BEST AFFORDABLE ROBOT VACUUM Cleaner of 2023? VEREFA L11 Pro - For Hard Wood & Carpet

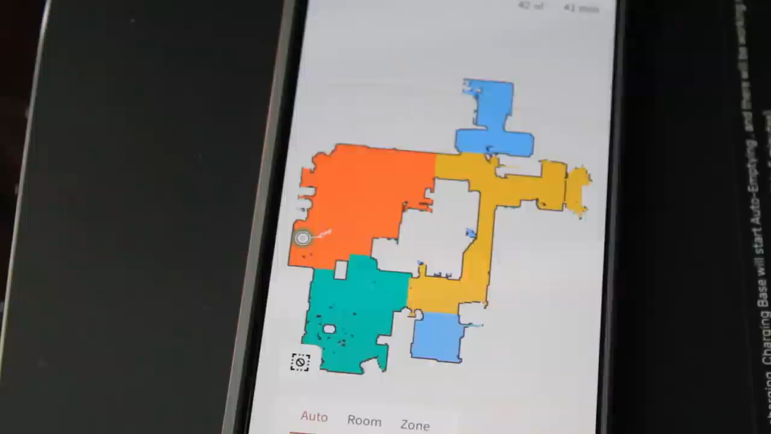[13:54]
so after the first auto cleaning i come back to the app and it looks more like this so it looks like it mapped out and it gave a color to different rooms here
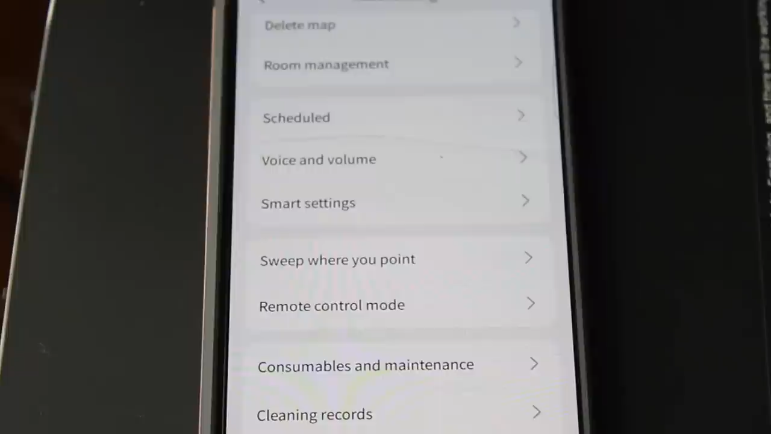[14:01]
now if we go to cleaning records it'll show us our last cleaning here
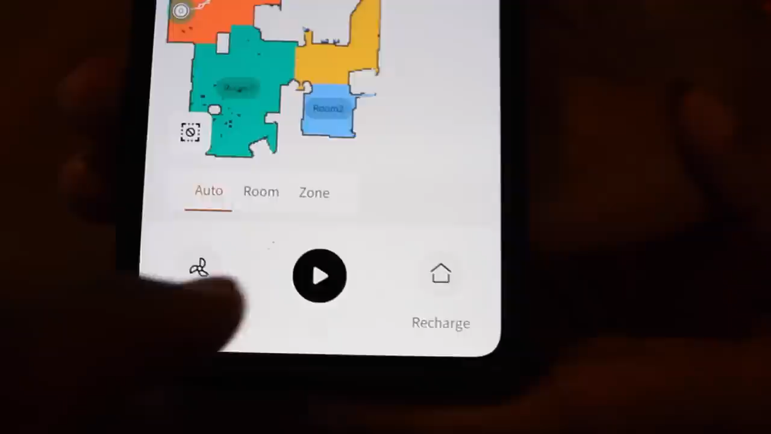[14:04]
we're going to go to room i think i can then select the room let's see if i click four okay so i wanted to